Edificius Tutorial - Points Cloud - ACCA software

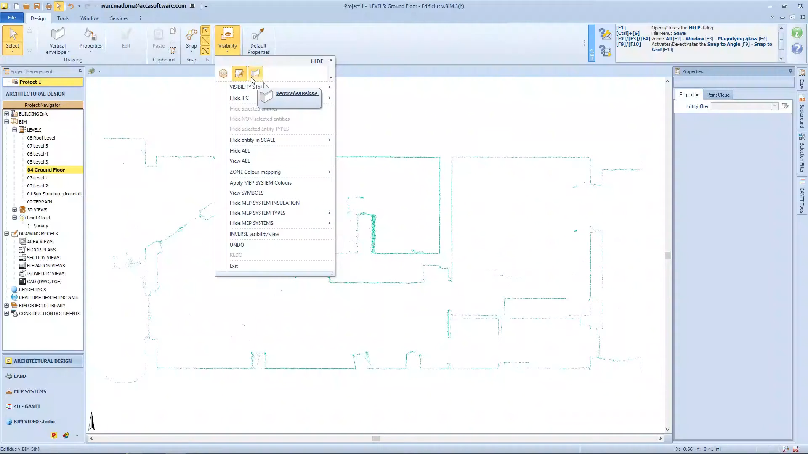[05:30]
insert openings taking advantage of the point cloud accelerator tools
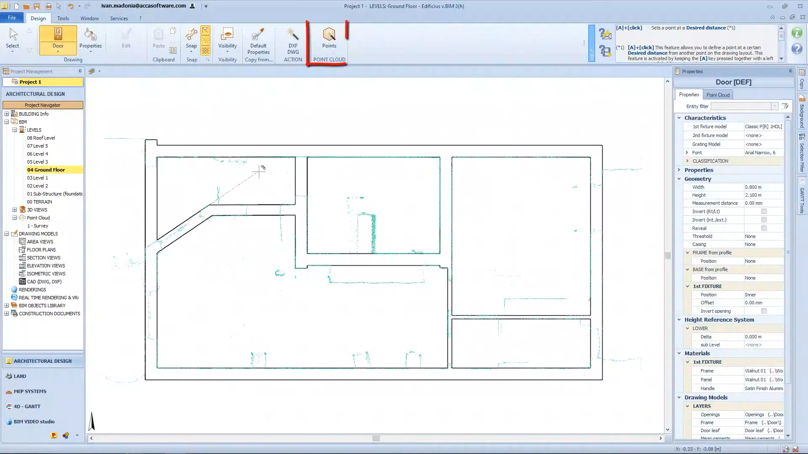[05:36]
let's see an example for a door specify the door start and end point
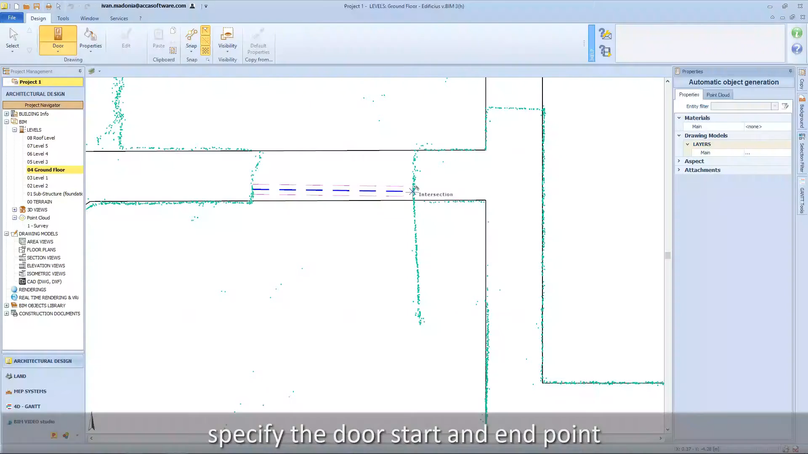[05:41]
you have a dedicated viewing window with part of your point cloud and the overlaid
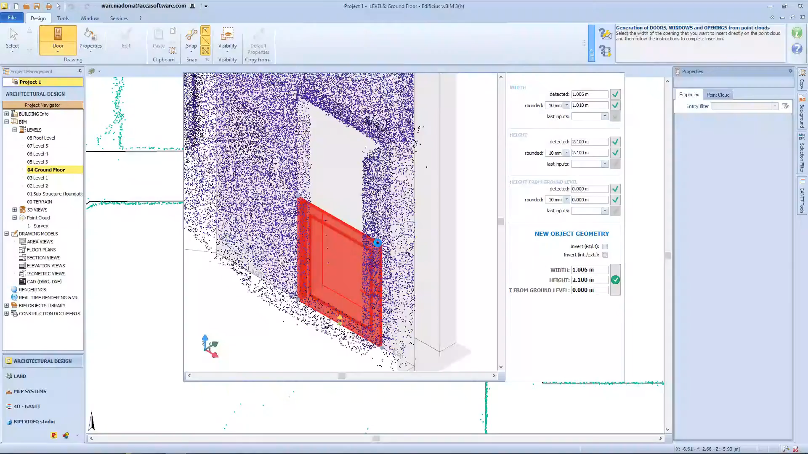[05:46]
architectural model you can visually identify the opening dimensions
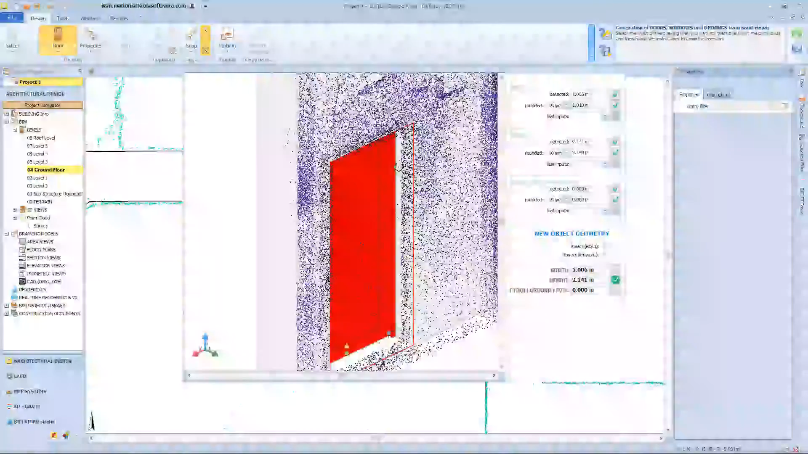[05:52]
view measured rounded and last used values
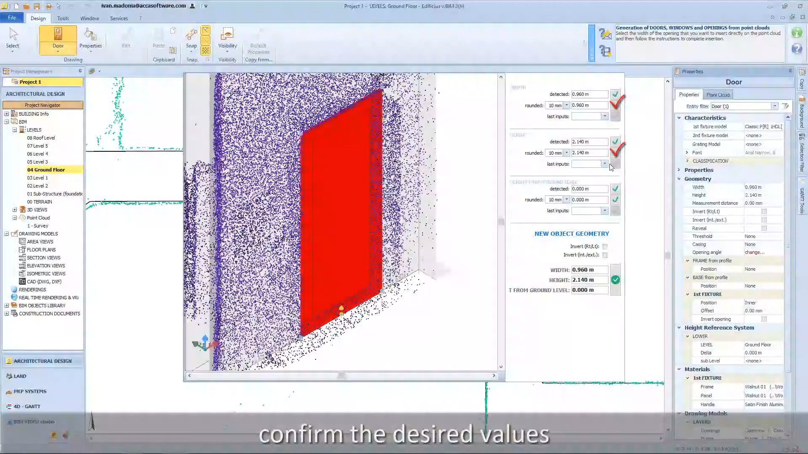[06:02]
confirm the desired values choose the opening direction
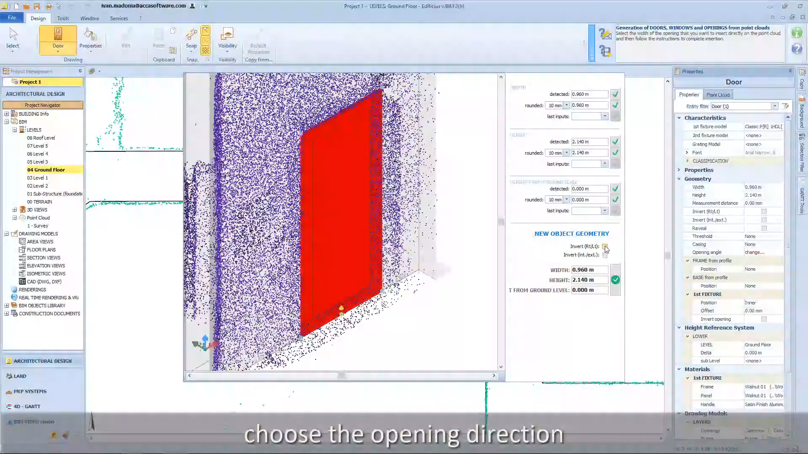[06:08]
finally confirm your data input
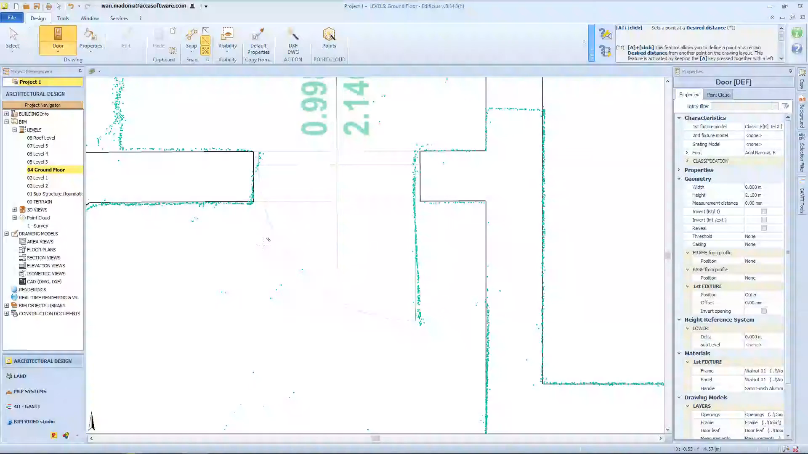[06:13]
and now let's see an example for a window and
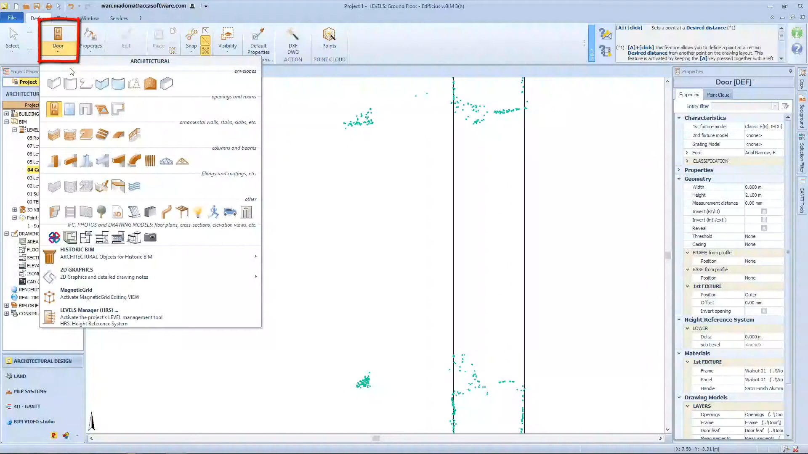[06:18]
now let's see an example for a window specify the window start and end point
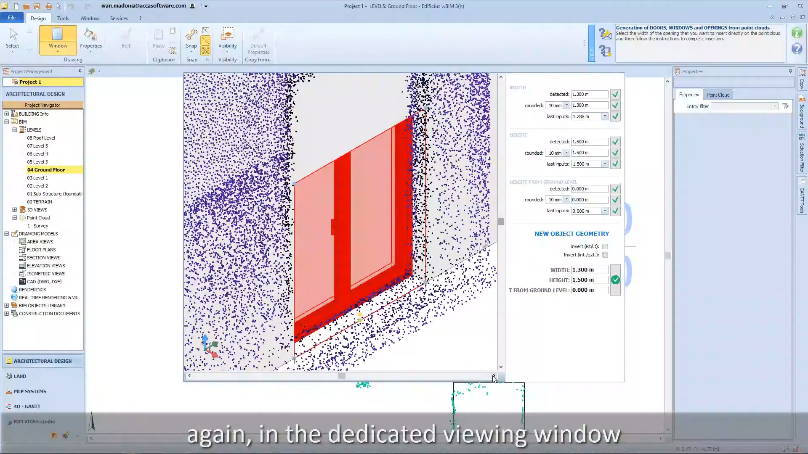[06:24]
again in the dedicated viewing window with part of your point cloud and the overlaid architectural model
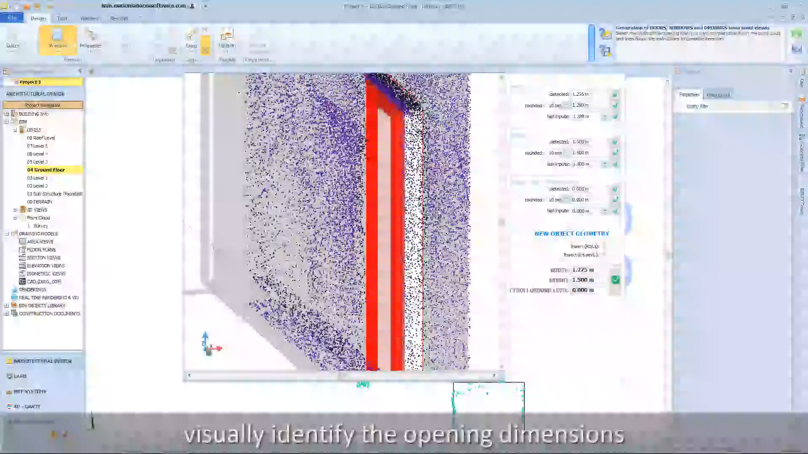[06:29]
visually identify the opening dimensions view measured rounded and last used values
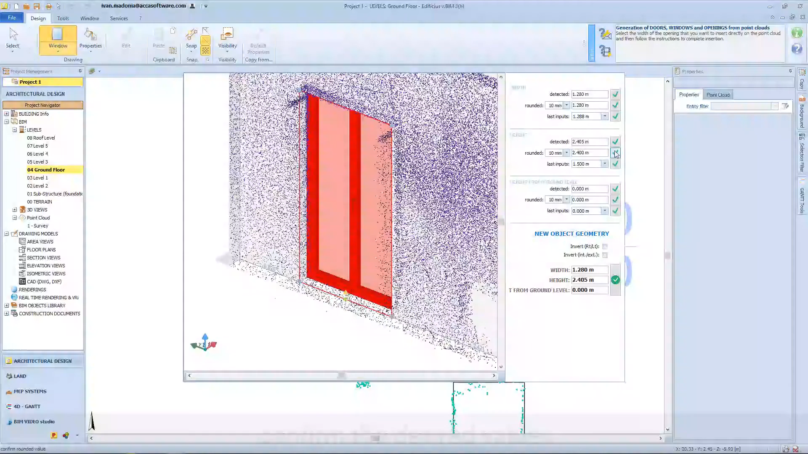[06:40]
confirm the desired values
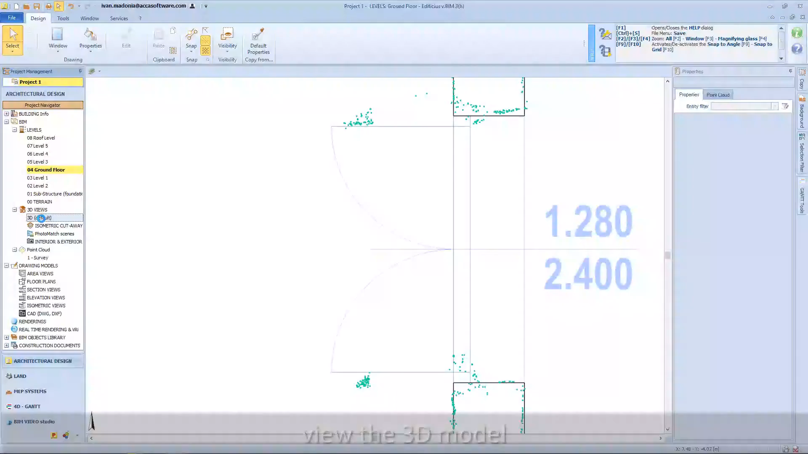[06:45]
view the 3d model
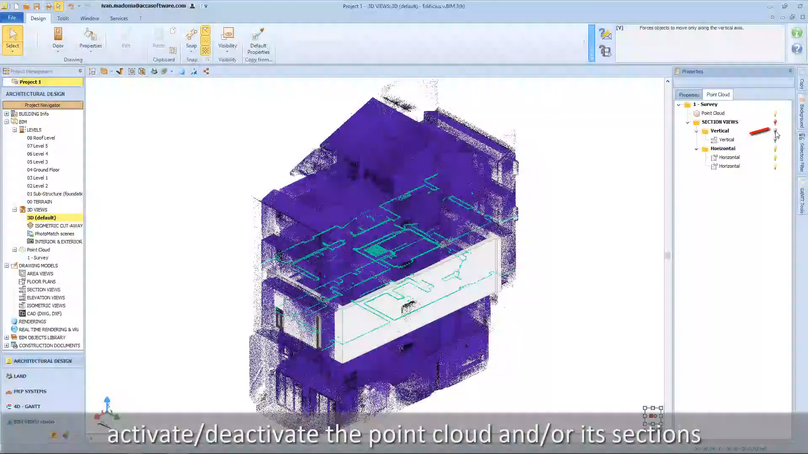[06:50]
activate deactivate the point cloud and its sections